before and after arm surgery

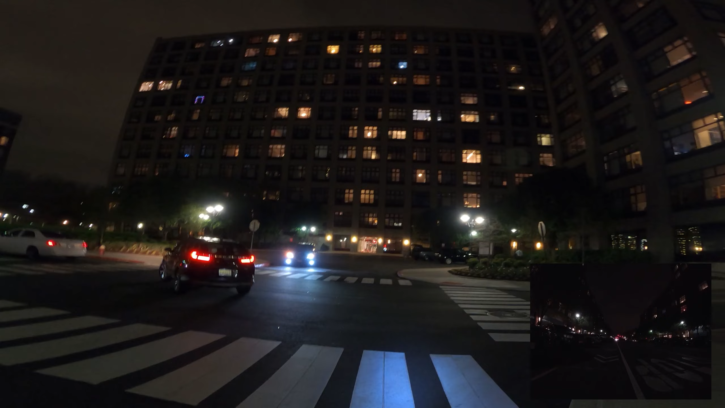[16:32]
That pedestrian's blocking them all though.
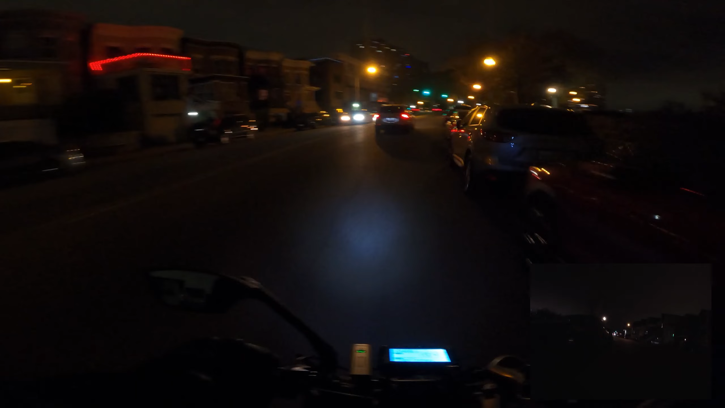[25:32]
See the Phantasma lights up, it's working. We got the wheel light.